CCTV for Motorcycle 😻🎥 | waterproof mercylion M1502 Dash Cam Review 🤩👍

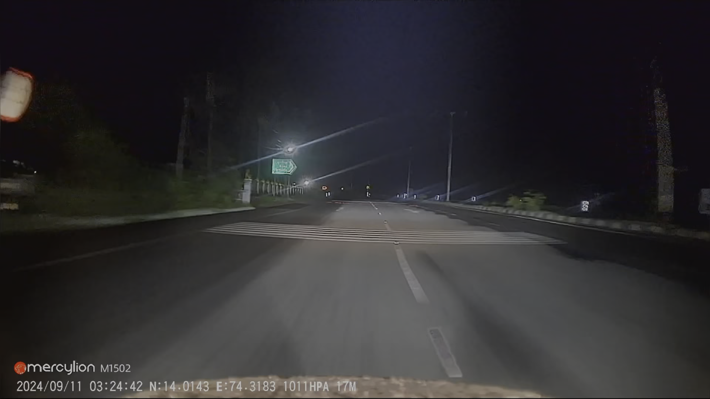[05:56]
मौसम था तो कुछ इस तरीके की clarity देखने को मिलती है यह रात के समय पर आप देख सकते हैं cameras किस तरीके से capture कर पा रहे हैं videos को